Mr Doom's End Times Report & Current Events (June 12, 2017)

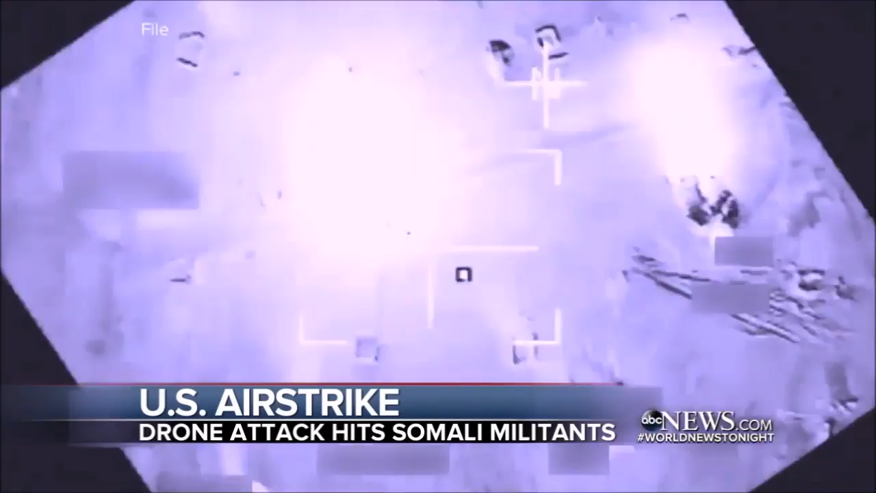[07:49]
striking a terror target, an unmanned drone hitting Al-Shabaab militants in Somalia.